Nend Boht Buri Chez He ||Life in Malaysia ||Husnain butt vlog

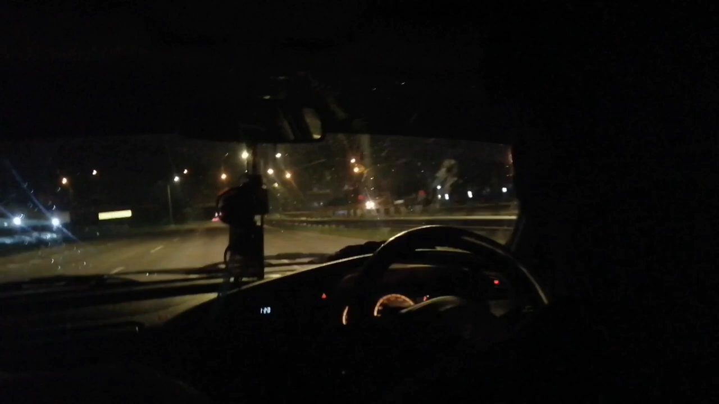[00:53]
تو روڈ بالکل خالی ہے کیونکہ صبح کا پانچ کا ٹائم ہو